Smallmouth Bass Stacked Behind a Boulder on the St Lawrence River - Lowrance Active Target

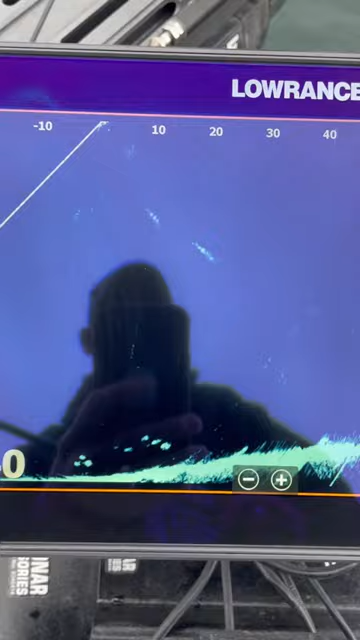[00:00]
This is definitely what you're looking for when
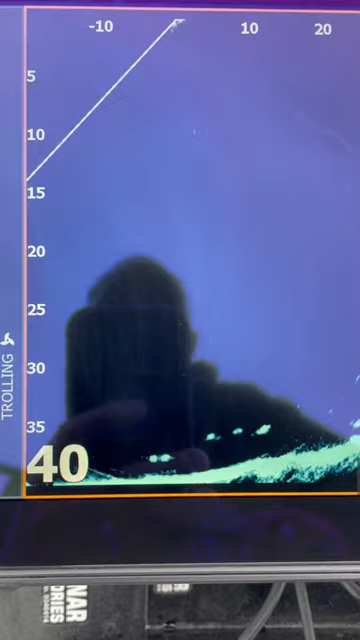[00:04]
you're looking for a bunch of fish on the bottom to throw your drop shot at on your lower ants active target. There's a boulder there and a bunch of smallmouths hanging around them.
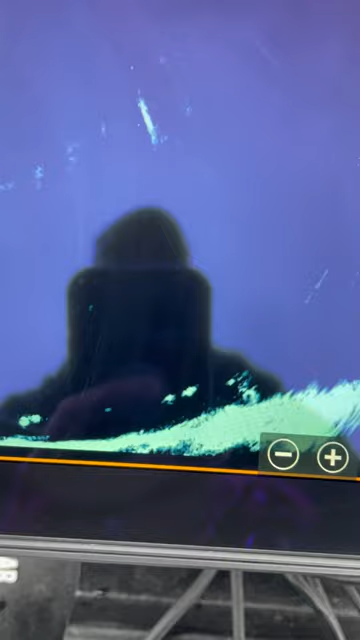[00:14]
That's what you're looking for for sure, so let's go get them.